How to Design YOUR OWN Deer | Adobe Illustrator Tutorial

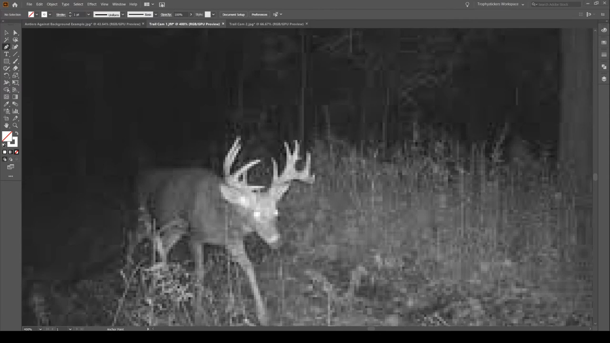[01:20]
I can work with some of them, but they're, they're not always, they're usually not a very good resolution.
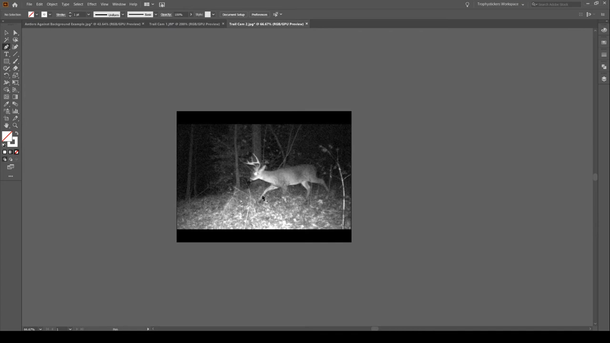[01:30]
So if you can get something with good lighting or the person has used a camera that, you know,
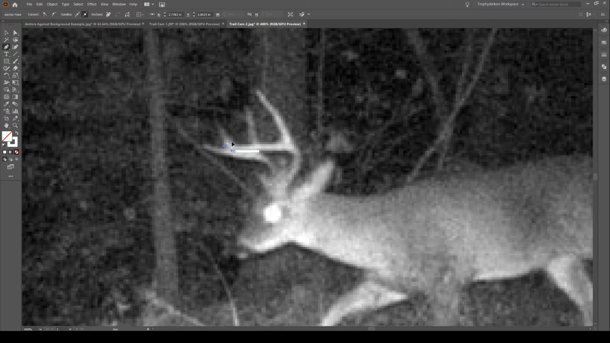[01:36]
it's either a professional camera or just a good cell phone with good lighting, and you can see all of the details of the antlers like this one,
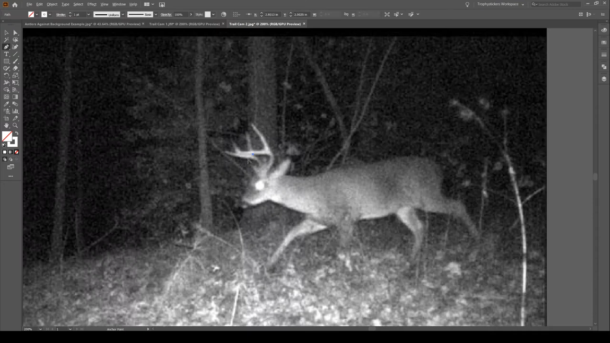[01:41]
where if I zoom in, you can see every line around the points, that is what you want to be able to see.